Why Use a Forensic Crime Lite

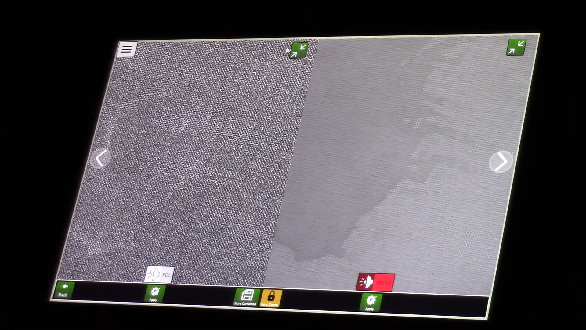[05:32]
The camera essentially becomes an extension of our eyes,
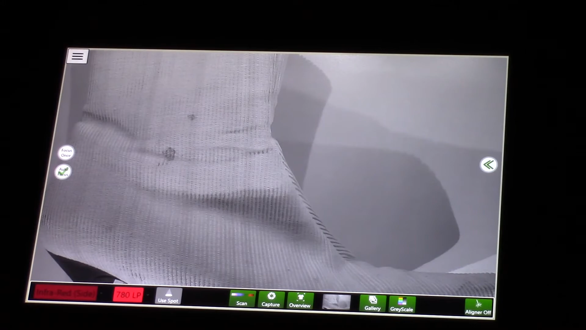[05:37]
allowing us to capture a wide range of evidence which may previously have gone undetected.
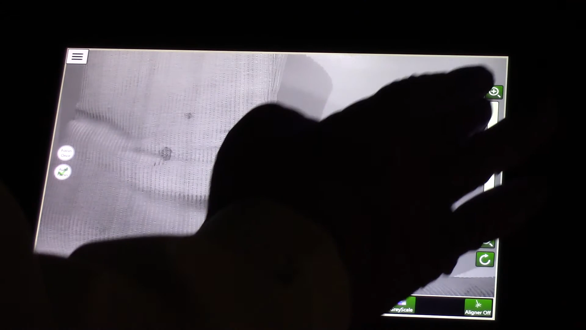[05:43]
In summary, there is always more evidence at the crime scene than can be visualized with the naked eye.